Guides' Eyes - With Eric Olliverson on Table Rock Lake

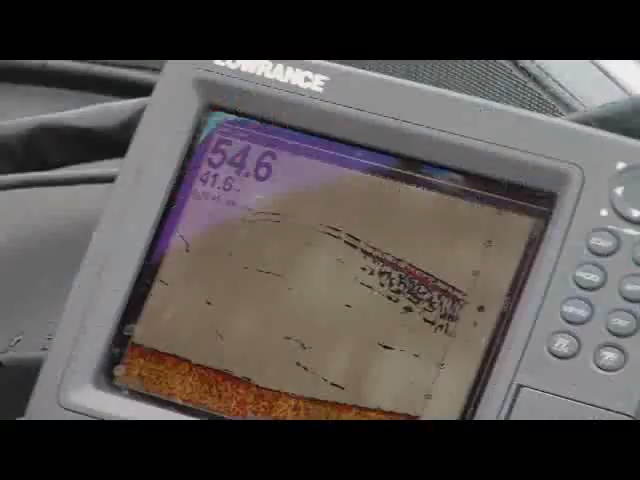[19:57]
There's some down there like 50 foot. Oh, you're seeing them? Yeah.
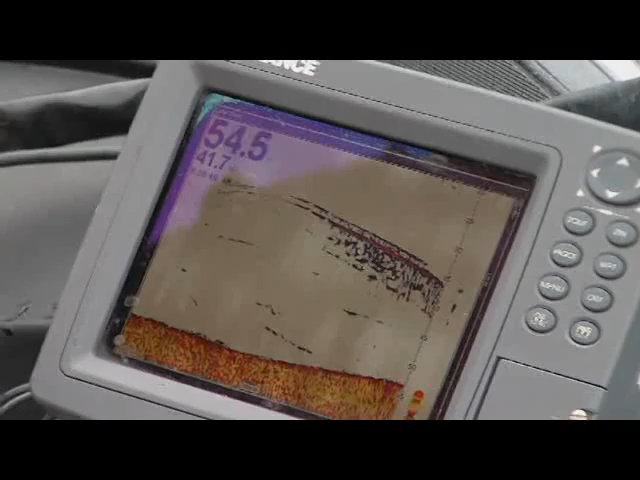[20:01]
Man, that looks good down there.